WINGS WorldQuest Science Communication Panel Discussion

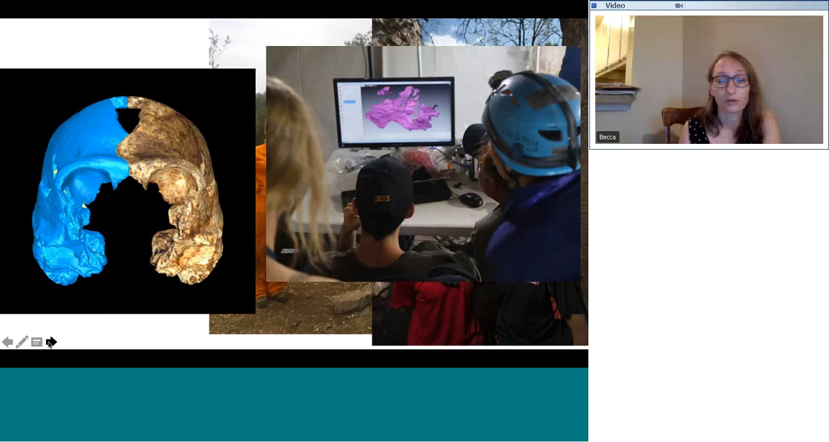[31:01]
to collect our data um but i have colleagues who specialize in different parts of the skeleton people who study specifically the skulls or parts of the skulls um people there on the right who work with the 3d reconstructions that are experts in that it really takes a lot of people with different specialties to do this kind of work as